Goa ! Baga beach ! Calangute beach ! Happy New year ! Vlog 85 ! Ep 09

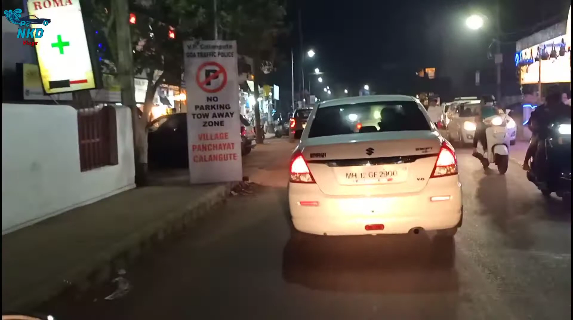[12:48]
And I'm going back to the hotel and come to Bagha, the road between Bagha and Kalangut.
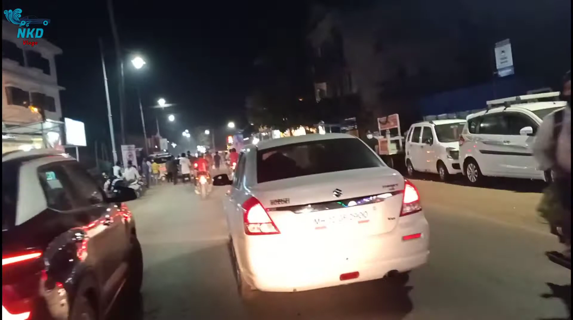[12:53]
And you can see आज क्राउड बहुत ही कम है. कल आपने देखा था कितना ज़्यादा क्राउड था यहाँ पे, जितना बहुत ही ज़्यादा यहाँ पे ट्रैफिक था, मगर आप देख सकते हैं आज बहुत ज़्यादा कम क्राउड है. एंड इट्स रियली लुकिंग ग्रेट.